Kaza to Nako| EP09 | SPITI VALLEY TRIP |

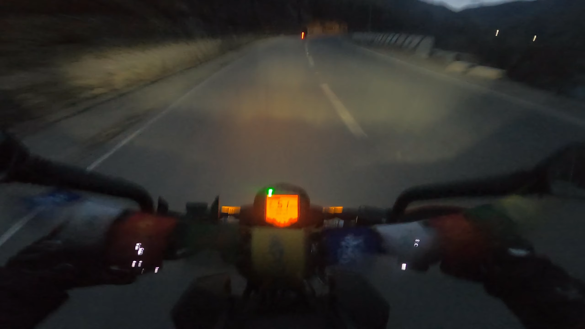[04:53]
लीजे फिर टोटल अंधेरा हो चुका है और साड़े च्छे बज़रें अभी तो ठीक है यार हमने सोचा है कि हम यहां से करेंगे नाको तक का तो नाको अभी
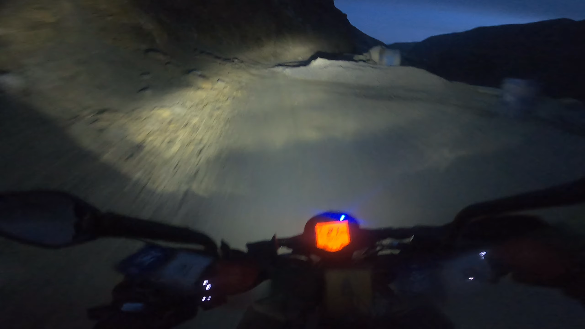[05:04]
भी रहता है यहां से 20 किलोमेटर के राउंड और जो यह आफ रोड है भाई आफ रोड का पैच है ना रात को अल